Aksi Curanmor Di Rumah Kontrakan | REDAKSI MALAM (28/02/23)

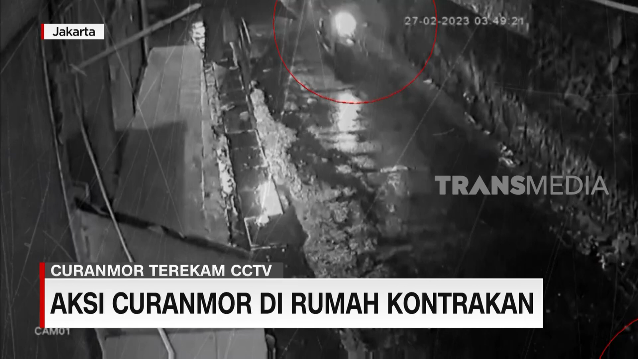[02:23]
Dua pelaku curanmor beraksi di sebuah kontrakan di penggilingan Cakung, Jakarta Timur, Senin pagi. Dari rekaman CCTV, satu pelaku terlihat mengawasi situasi di ujung gang.
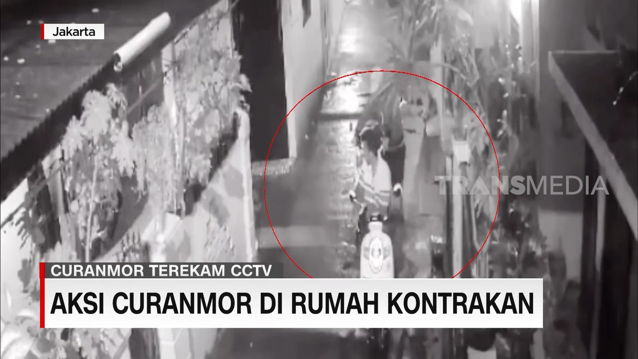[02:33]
Tidak lama, seorang pelaku lain keluar dari gang sambil mendorong sepeda motor curian. Kedua pelaku kemudian melarikan diri ke arah jalan raya penggilingan. Pelaku beraksi saat kondisi hujan ras, dan portal baru saja dibuka untuk warga yang hendak pergi sholat subuh.